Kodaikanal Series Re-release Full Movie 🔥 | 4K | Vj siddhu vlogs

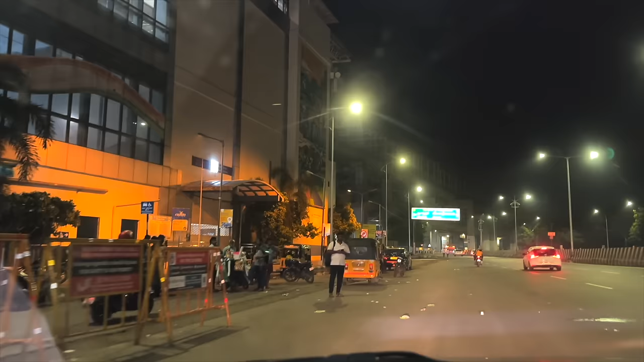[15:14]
ஆலந்தூர் மெட்ரோ ஸ்டேஷன் பஸ் ஸ்டாப் தெரியல, அவரு காணா பரல. நம்ம கிளம்பு, வாங்க வாங்க வாங்க. எங்கடா நிக்கிறானா, அவனுக்கு எல்லாம் வெயிட் பண்ண முடியாது.